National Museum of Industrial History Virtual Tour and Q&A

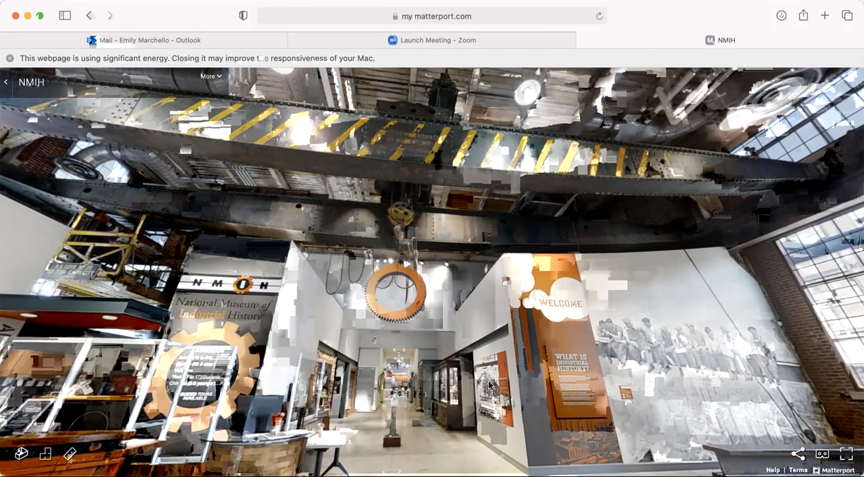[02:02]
This is the overhead crane, which would have been used to transport motors and large electrical components throughout the building. And then there is still a second crane up on our second floor,
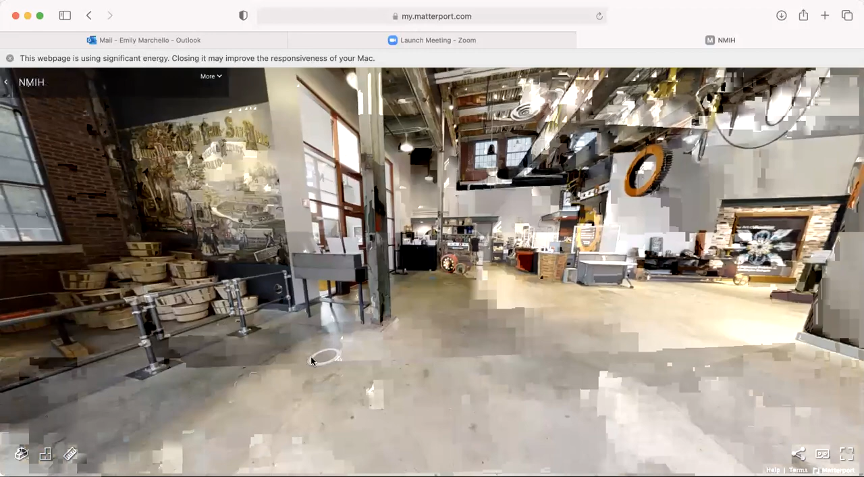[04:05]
We'll make our way back to the main exhibit galleries.
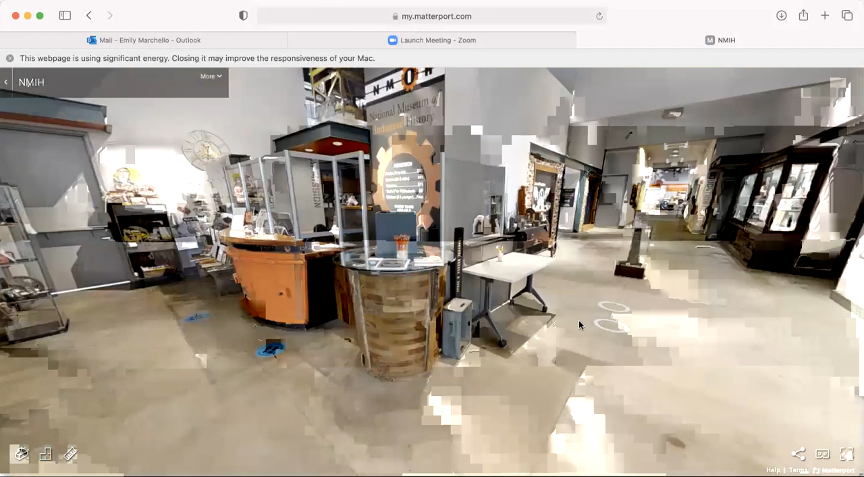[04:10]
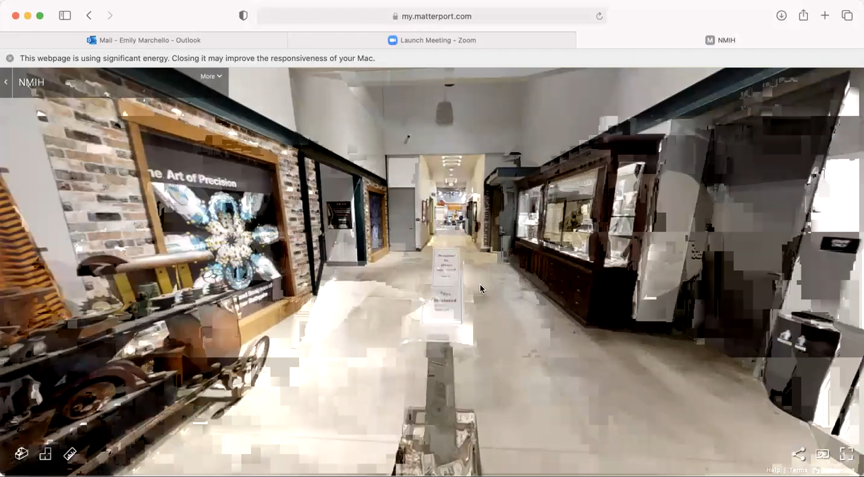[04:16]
To the left there is our changing exhibit space. And then to the right is our education center.
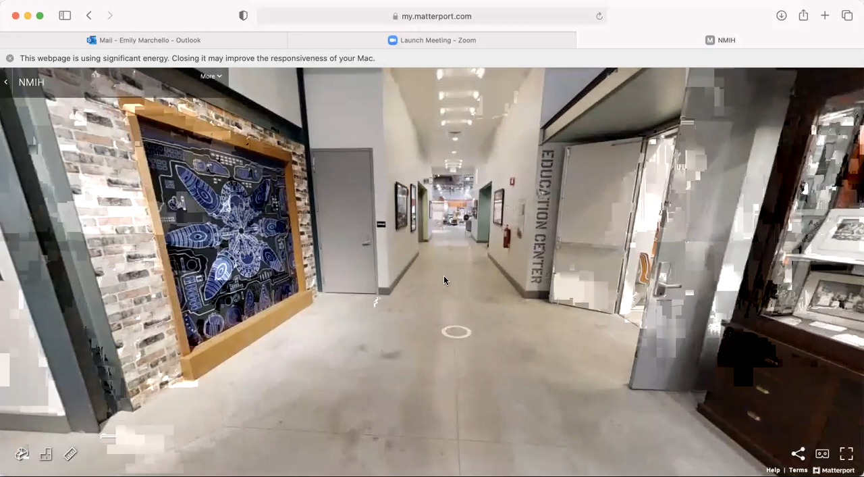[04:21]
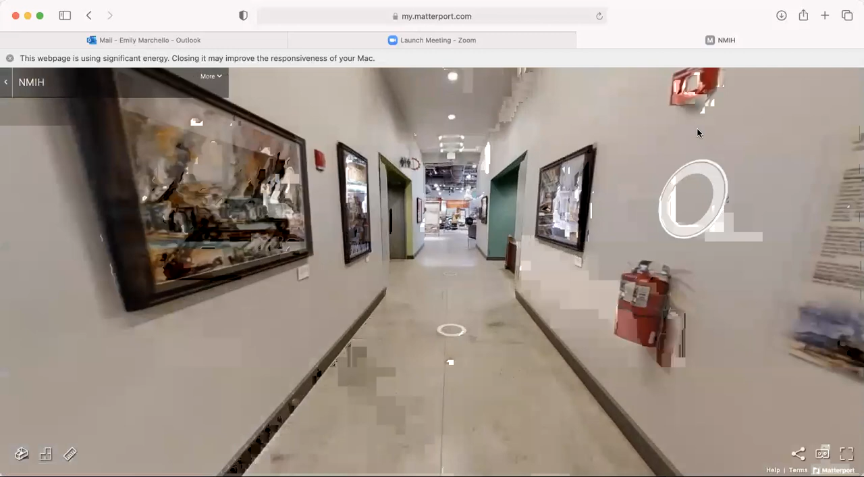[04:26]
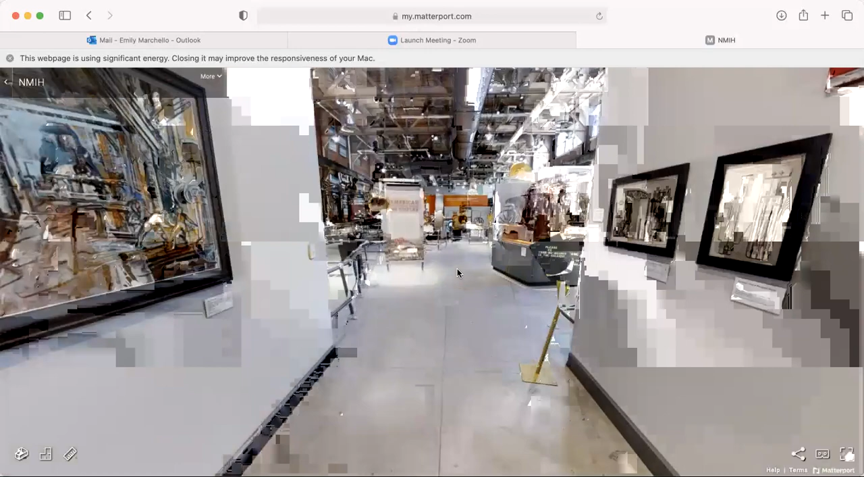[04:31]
And then we make our way to the first gallery in the museum. So this gallery is called Machinery Hall.
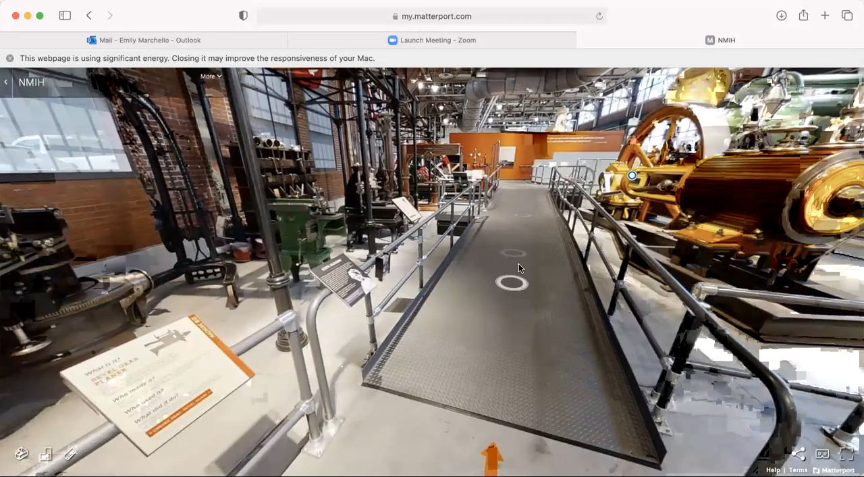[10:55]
Now I'm going to talk to you a bit about line shafting.
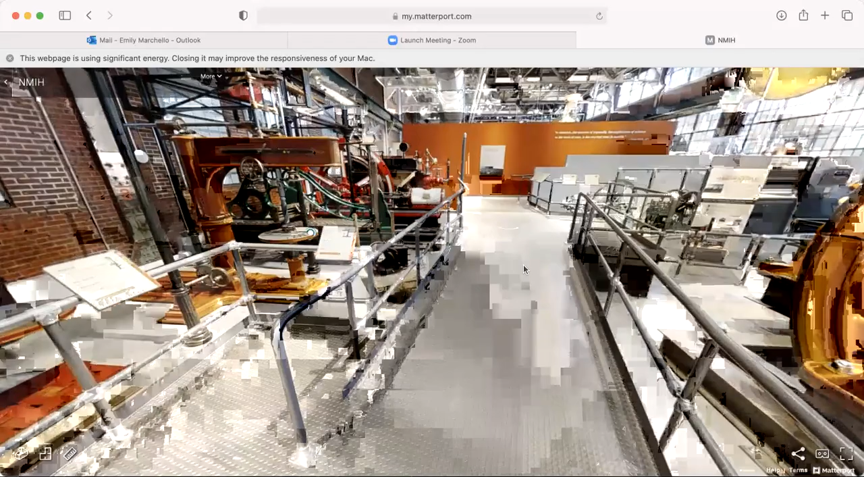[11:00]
Line shafting is this black metal frame that you see to the left of us.
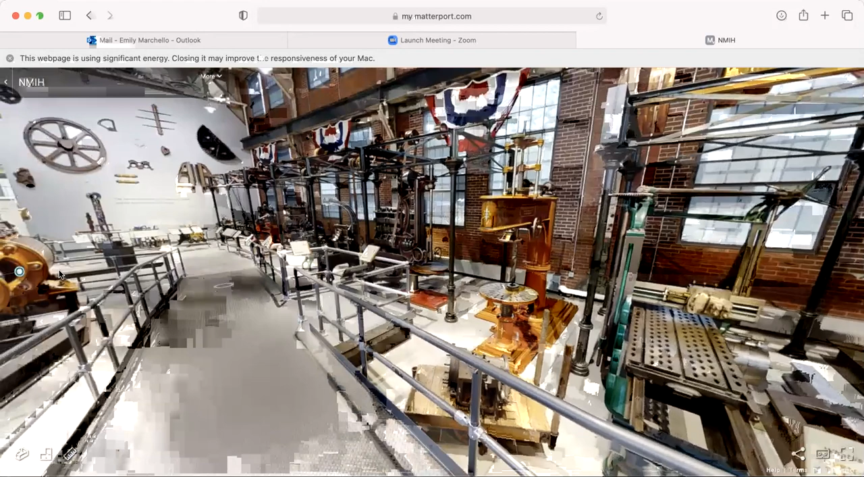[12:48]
And so then remember how I said that the Corliss engine powered all of the machines in machinery hall? Well it did it through line shafting. It was different than how this looked.
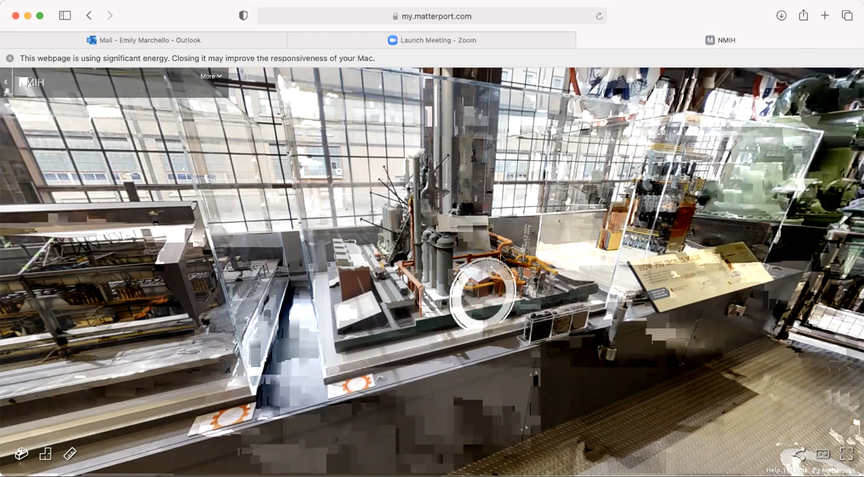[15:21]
This is a model of blast furnace B which is still out there and so the Coke would be loaded into the blast furnace along with limestone and iron ore and they would be heated and the impurities would be removed from the iron ore giving us iron.
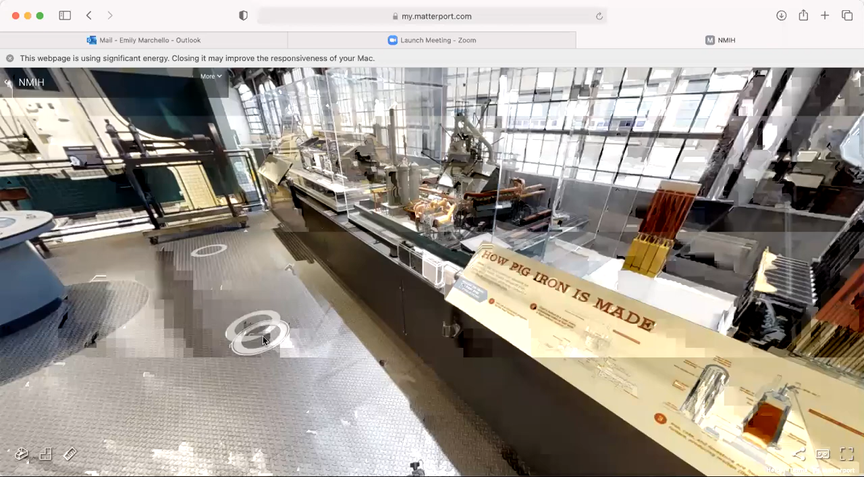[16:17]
were removed from the um the iron
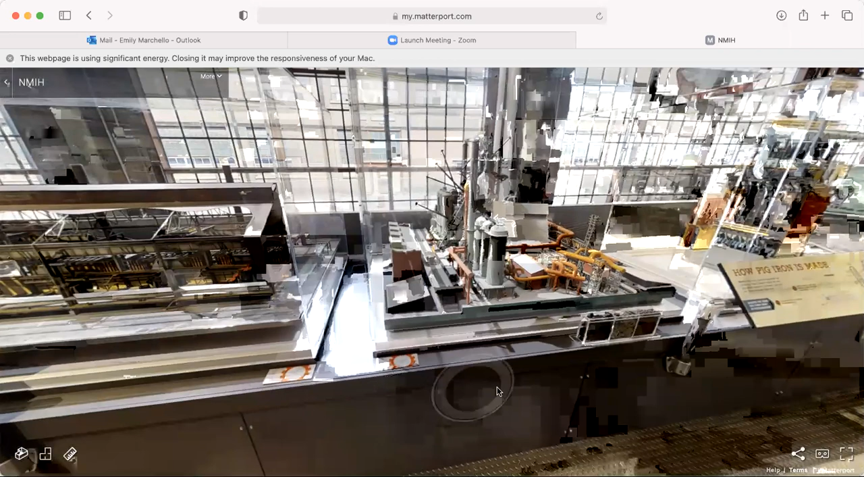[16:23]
and then the molten iron is then loaded into special cars called submarine cars um which are like tubular shaped kind of like a submarine and then it would
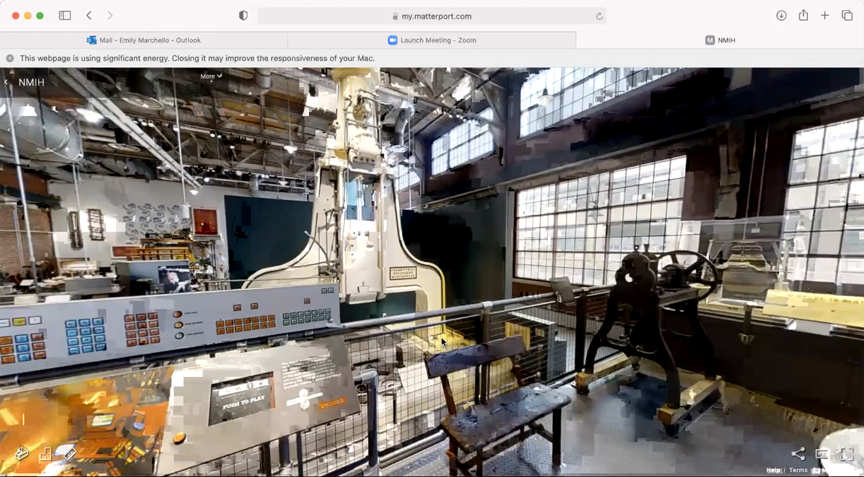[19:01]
without flying all over the place um this is where your steel would be and it would be hammered down
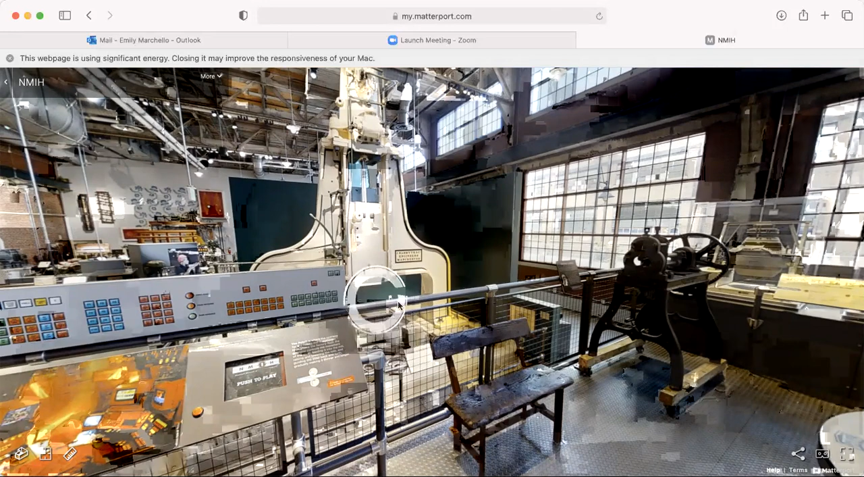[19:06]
into place and when we go down there i'll show you a different view um and depending on what shape of steel you wanted you could interchange this part right here you can see how it looks like it can come out there are other shapes that you can place in there depending
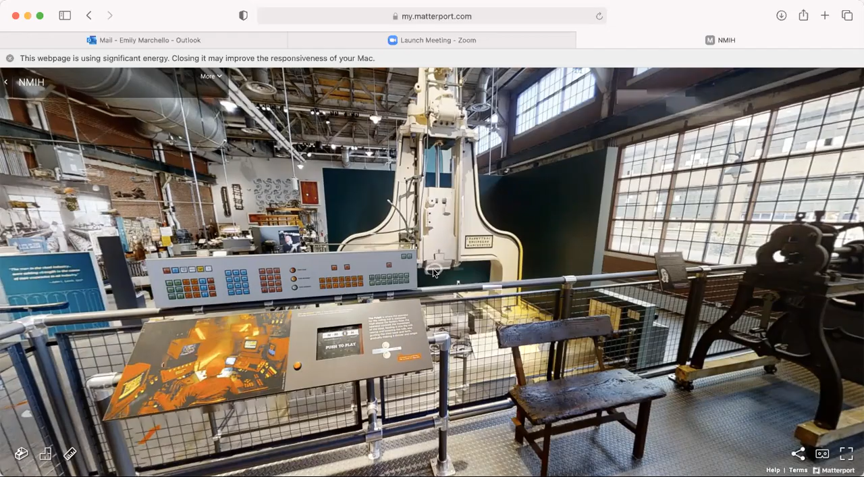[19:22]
on what you're making so
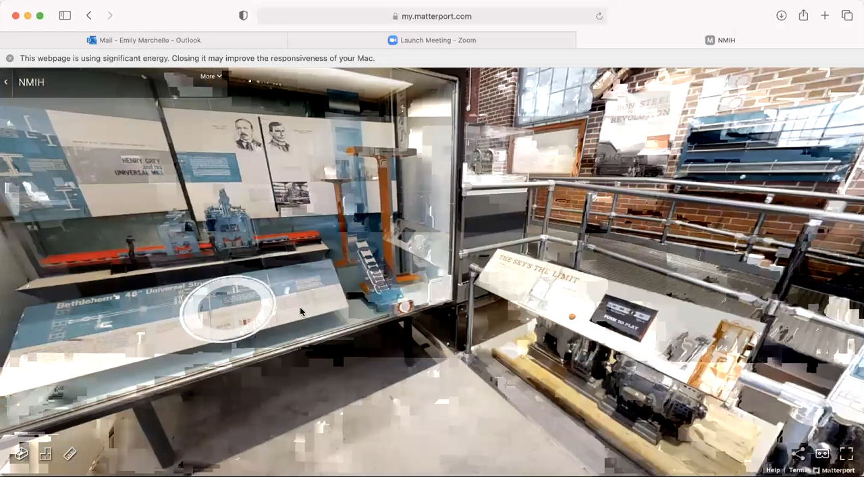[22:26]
so this is a model of the universal mill sometimes called the gray mill which was invented by henry gray
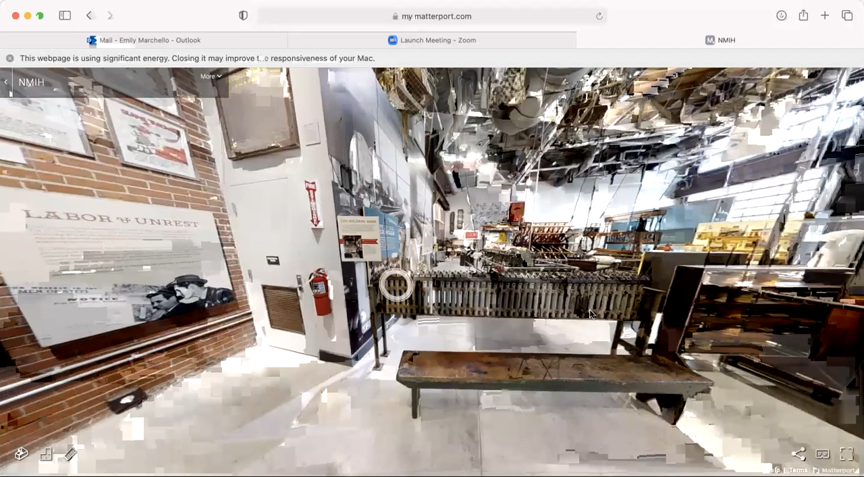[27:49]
so then over here we have this interesting looking wire rack system
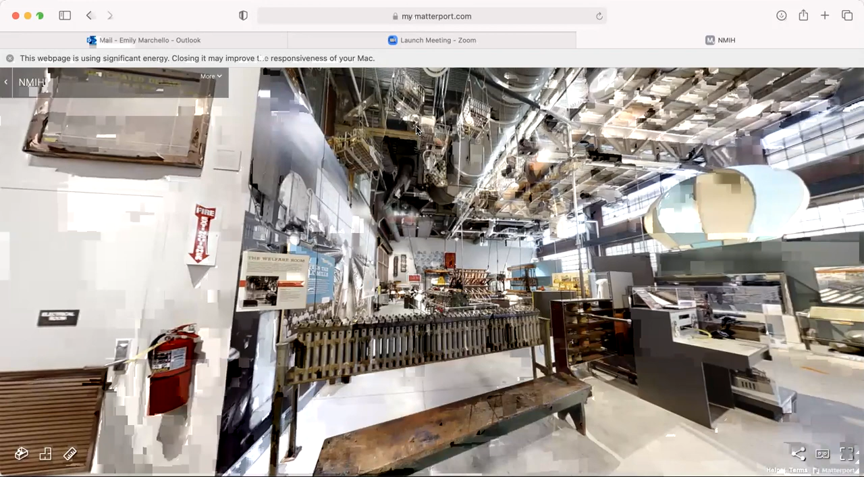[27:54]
and this is actually a type of locker system that they used at bethlehem steel it's called a welfare rack welfare rooms where these rooms
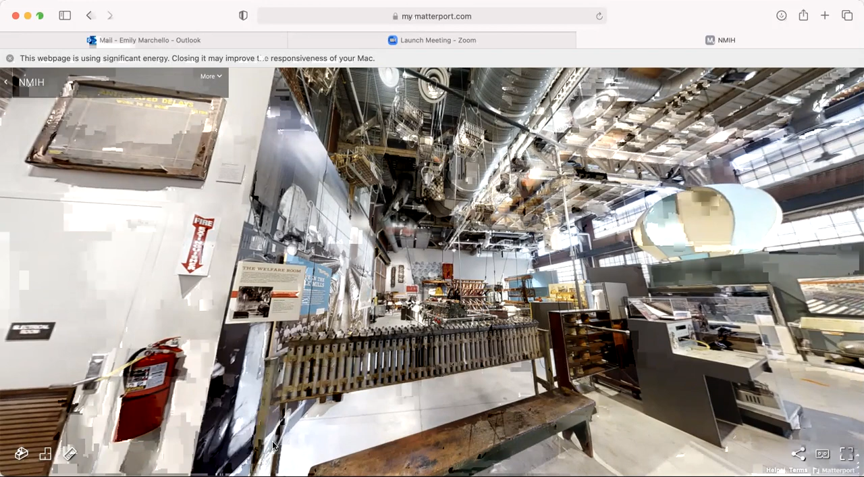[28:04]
kind of like a locker room where workers would get ready at the beginning of their shift and change into all of their work clothes and then you would store your personal belongings in one of these baskets up above the way it works is each one of these little tubes has a chain in it and so you could lower your basket down put your things in it hoist your basket back up